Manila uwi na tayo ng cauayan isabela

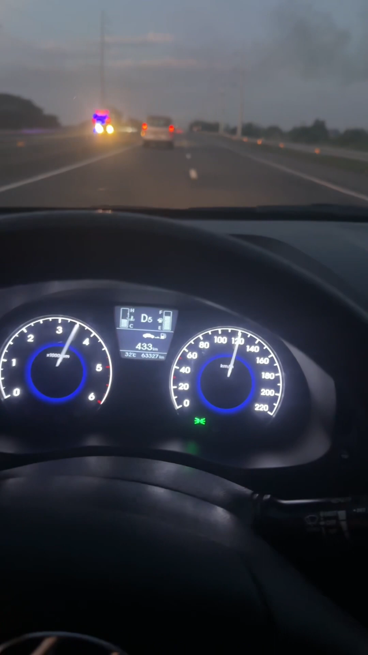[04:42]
So, yun guys, pauwi na nga tayo at tinesting natin pigain itong Accent CR-DI 1.6 engine.